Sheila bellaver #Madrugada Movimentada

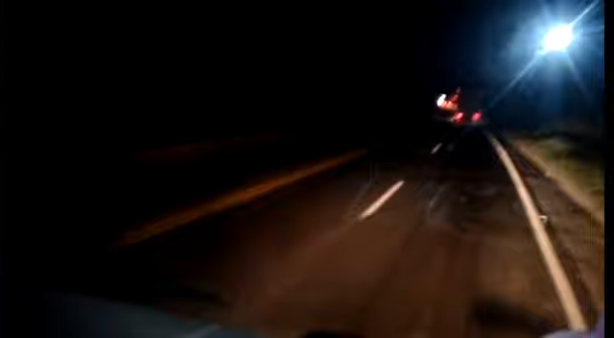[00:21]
Estão duplicando ela, gente. Olha, eu fico aqui, ó. Eu sou pequenininha, não alcanço direito no banco. Me subir aqui, a atenção que tem que ter.